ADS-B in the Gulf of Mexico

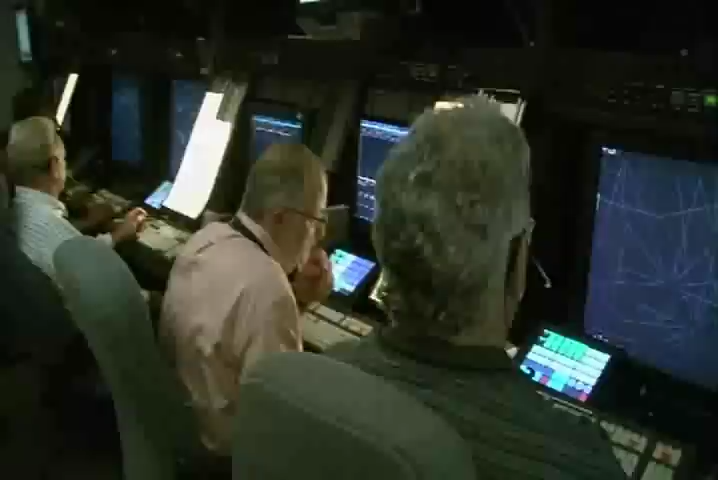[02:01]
Bad weather could often mean crippling delays, which could hamper efforts to evacuate platforms in the face of approaching weather systems including hurricanes.
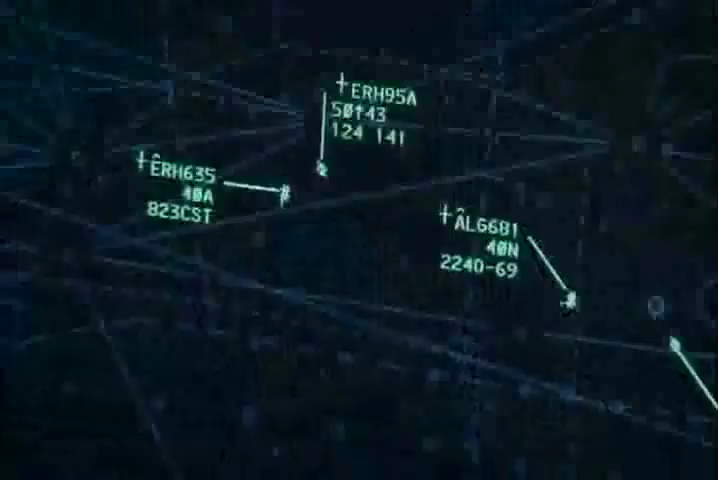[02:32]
aircraft's ID and precise position to controllers,
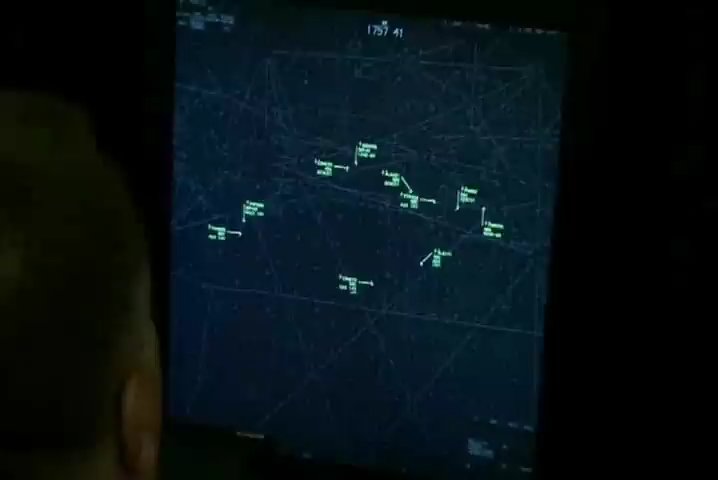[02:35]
as well as other properly equipped aircraft flying in the area.
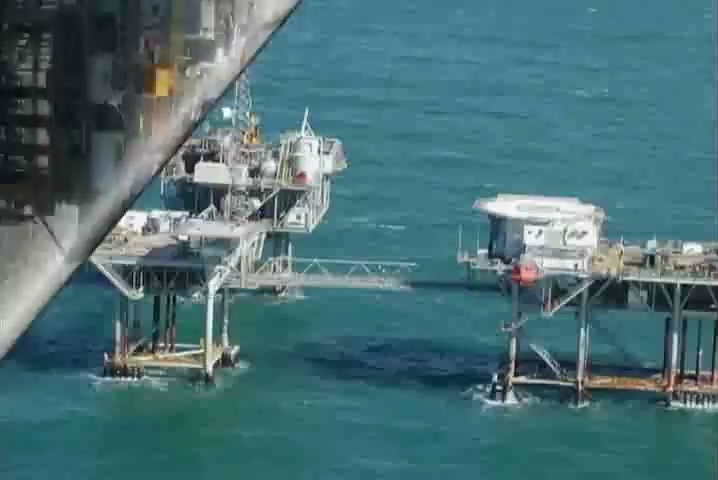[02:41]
Thanks to the ground stations that have been strategically deployed on oil and natural gas platforms throughout the Gulf,
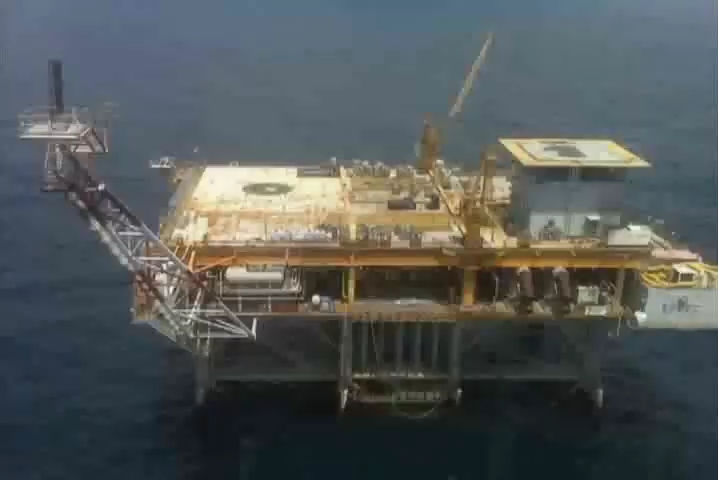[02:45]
controllers can now see the exact position of ADS-B equipped helicopters, which show up on their scopes just like radar targets.
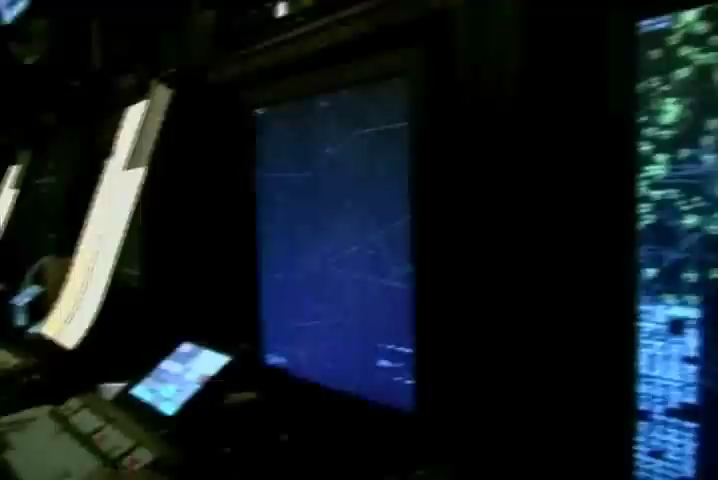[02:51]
The difference is that we have actually had the helicopters file an alpha character at the end of their call sign.